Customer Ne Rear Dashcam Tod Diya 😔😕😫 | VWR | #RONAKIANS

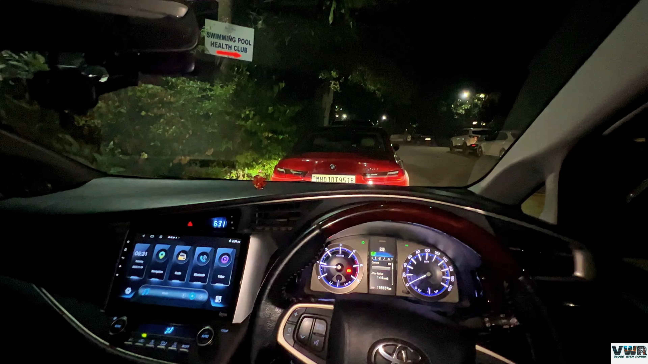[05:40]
अभी फिलहाल मैं गाड़ी पार्क किया हूँ पार्किंग में यहाँ पे।